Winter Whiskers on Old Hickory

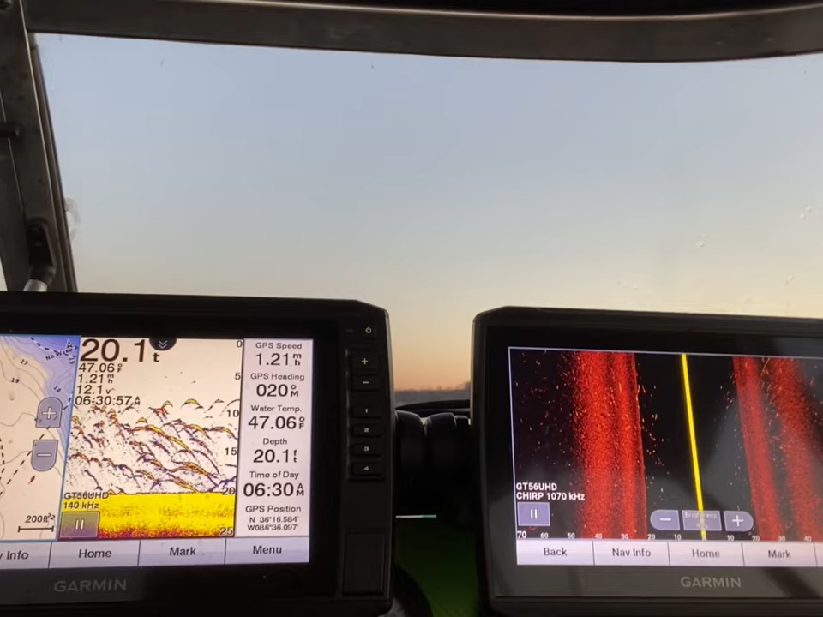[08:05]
On screen: depth 20.1 ft, water 47.06°F
I did stop moving though, but it does have an auto scan feature so that it changes the chart speed
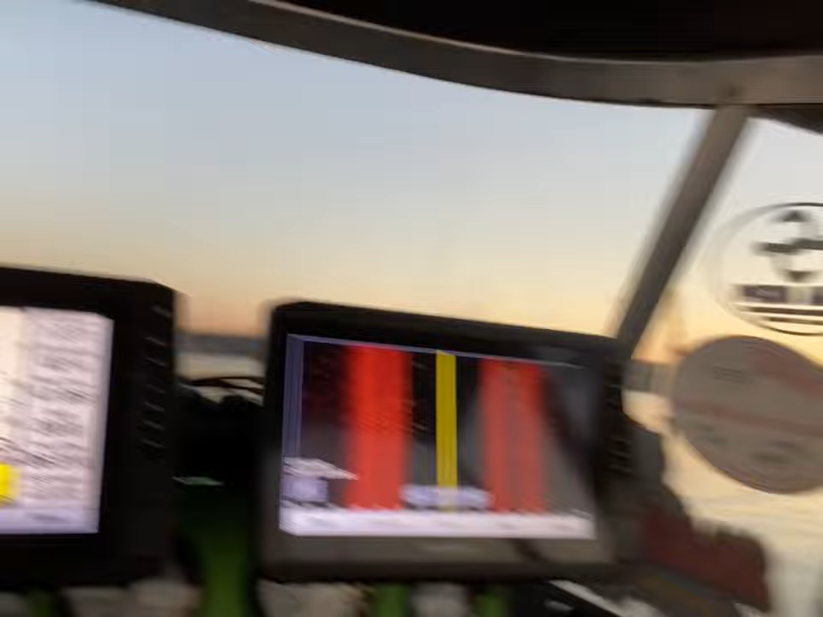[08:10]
as the boat, it goes off GPS.
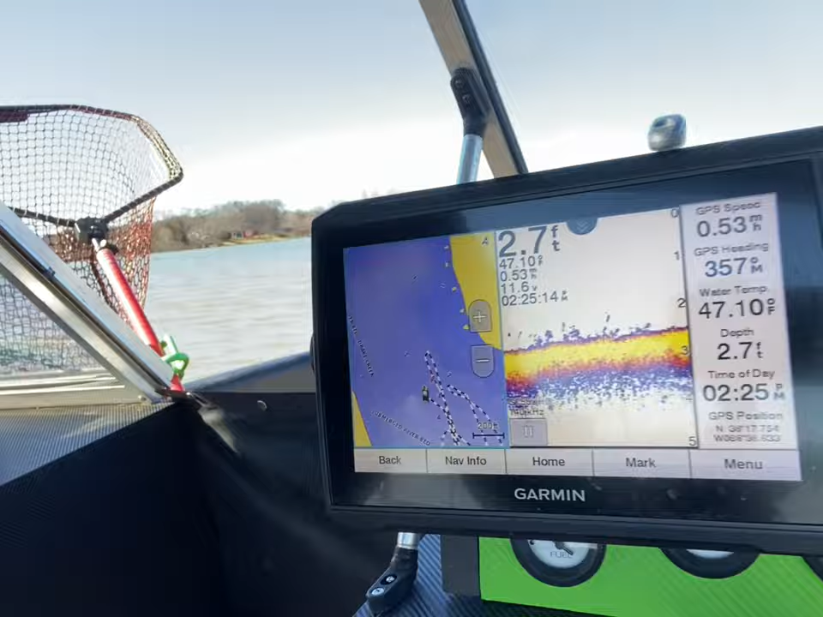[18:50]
On screen: depth 2.7 ft, water 47.10°F, speed 0.53 mph
2.6 foot. Son. Ain't nothing we can really see on side imaging while you're dragging.